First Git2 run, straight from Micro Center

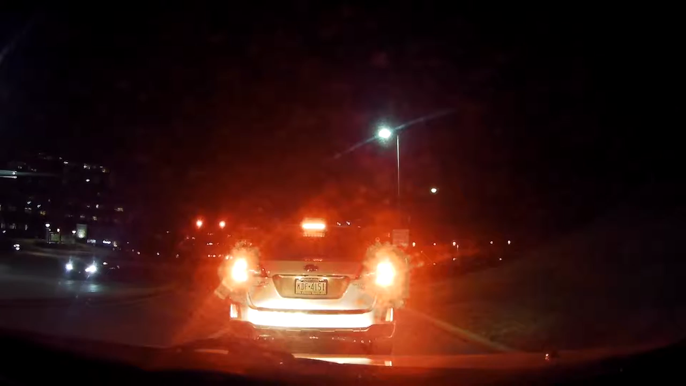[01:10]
I've got that JVC action camera, the Addiction, and then there's that Canon, the big camera, the Canon Vixia camcorder, Jesus Christ, and then we've got this GitUp Git2 Pro Pack.
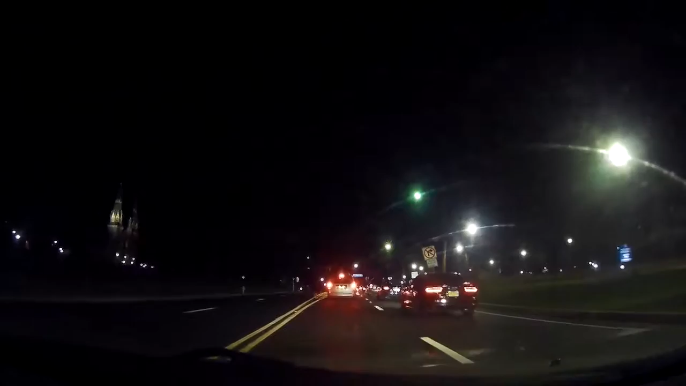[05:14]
We're going through the edge of Villanova University's campus here.
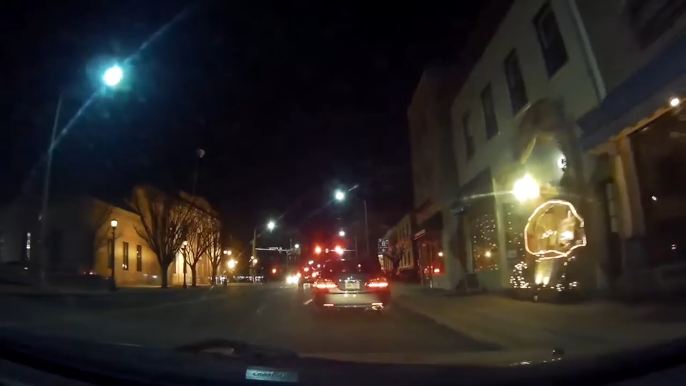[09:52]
But otherwise, see now there's a left turn lane at this intersection, but normally it's just four lanes without a center turn.
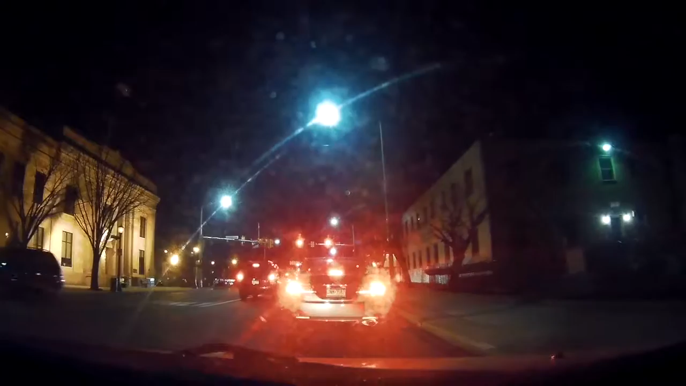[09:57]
just stay in the right lane, because you never know when someone has to stop in the middle of the left lane to wait for oncoming traffic to clear. I'm blasting my grime in the background here.